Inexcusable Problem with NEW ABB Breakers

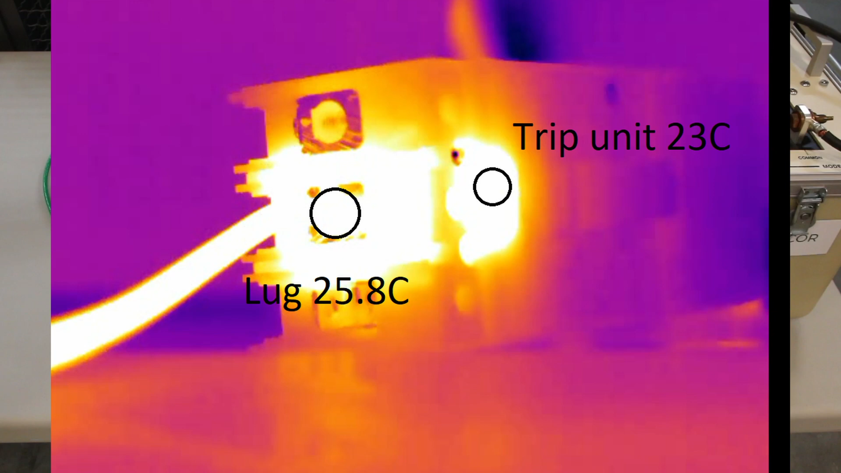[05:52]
Okay. I'm looking at about 22 degrees on the trip unit and about 26, 25, 26 on the lug itself. So it's warmer than ambient, but not by a ton.
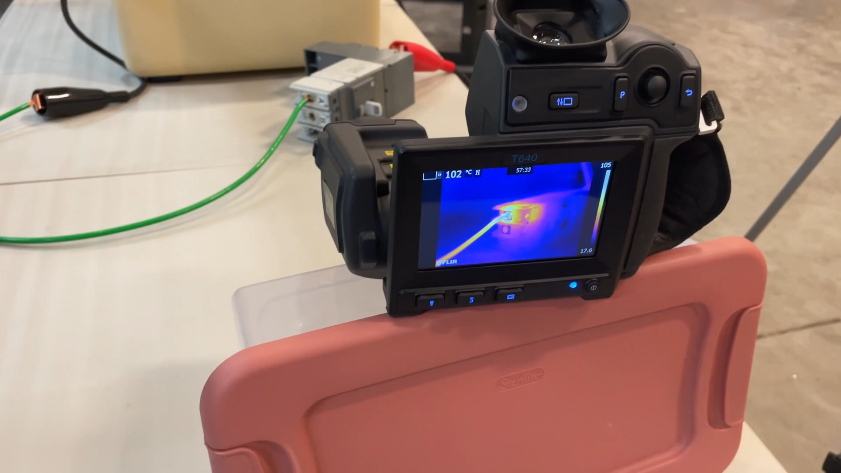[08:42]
On screen: spot 102°C
It tripped. It tripped. Oh, 30 amps, 30 amps, 57 minutes.
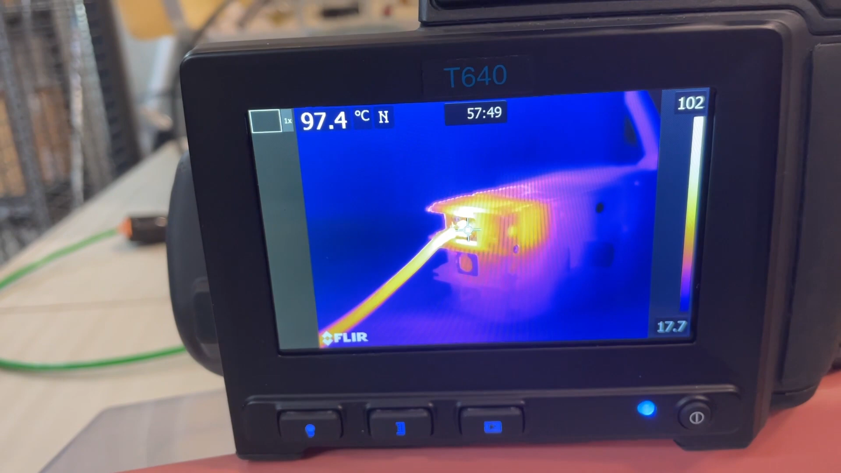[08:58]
On screen: spot 97.4°C
it got too hot because the factory installed lug wasn't very tight.